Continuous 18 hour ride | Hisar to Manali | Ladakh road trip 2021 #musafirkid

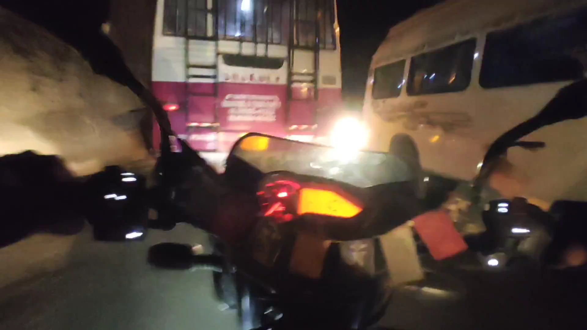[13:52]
भाई भाई हाथ तक 12 बज गया, इतना भयानक दिख रहा है भाई। कब पहुँचेंगे यार
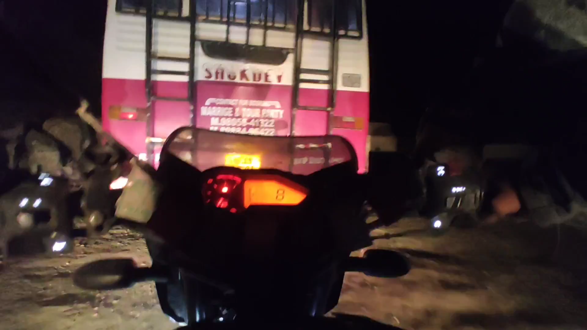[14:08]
भाई, जाने दे यार मुझे।
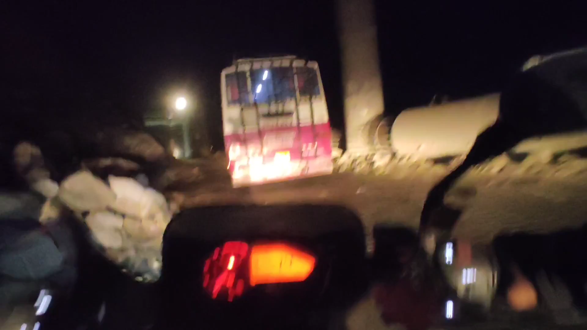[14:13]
पूरा फुल ऑफ रोड, फुल ऑफ रोड भाई। जा
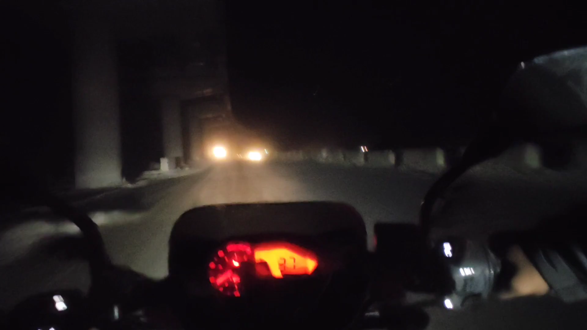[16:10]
वाह अच्छा रोड खुला है वो तो भाई, अलग लेवल में, अलग लेवल का। वाह भाई वाह, हेवी ड्राइवर सर।
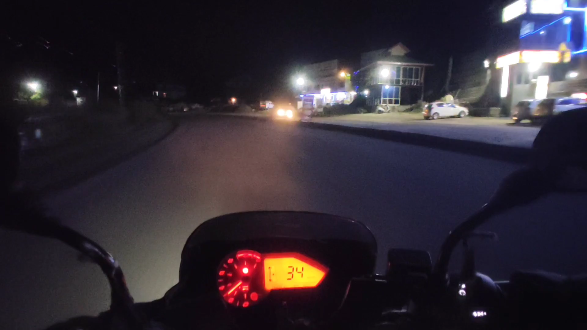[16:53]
तो अभी हम लोग रात में पहाड़ की चढ़ाई कर रहे हैं, वो भी अंधेरे में, बीच बीच में लाइट आ रहा है, गाँव आ रहे हैं, बट ये अलग ही मज़ा है। पूरा रोड पे कोई नहीं है, पहाड़ों में गाड़ी चला है, जा रहा है रात के 8:30 बजे।